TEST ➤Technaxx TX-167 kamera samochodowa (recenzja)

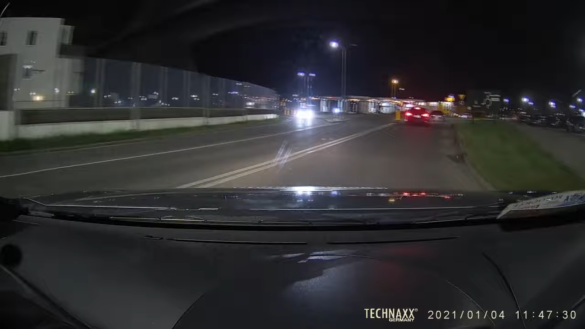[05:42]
Zobaczcie póki jest fajnie jasna no to tutaj nie ma problemu. Zobaczcie numer rejestracyjny bardzo fajnie czytelny. Oczywiście jak ten samochód jest gdzieś dalej no to ten numer czytelny już nie jest. Tutaj też trzeba zwrócić uwagę na to że. No wszystkie jakieś takie nierówności na drodze też wprawiają w tą kamerę wdrgania. No i ta jakość obrazu nie jest już taka super hiper wypasiona.
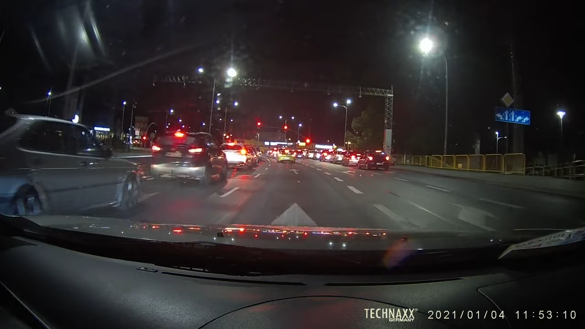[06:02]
Szybki rzut taki tutaj na te samochody z boku. Zobaczcie numery rejestracyjne są widoczne. Da się je rozpoznać.
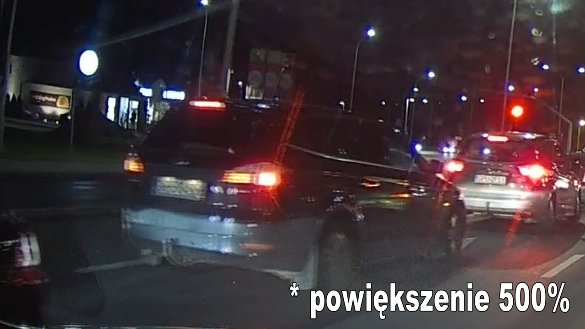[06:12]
Zobaczcie ten samochód z przodu tutaj. Ten z przodu nawet bardziej jest czytelny. Ma to związek pewnie z tym że jest lepiej troszeczkę oświetlony. Na pewno gdzieś tam mega po ciemku będzie dużo dużo dużo gorzej. Ja zauważyłem że kamera dosyć mocno rozjaśnia ten obraz.
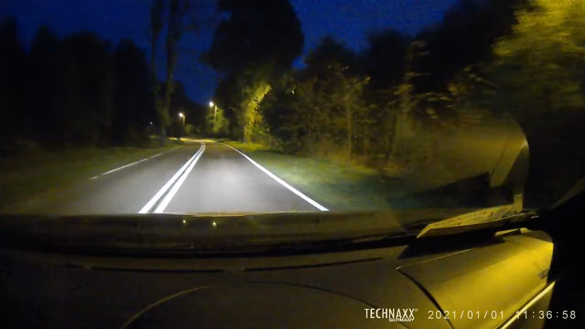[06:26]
Zobaczcie tutaj jak mamy porozjaśniany ten obraz. Po prawej stronie będziemy mieli ograniczenie prędkości. Zobaczcie sobie. Jest czytelne. No i to ograniczenie u góry się w rogu pojawiło. Czyli kamerka wykryła to 40 na godzinę więc naprawdę jest spoko.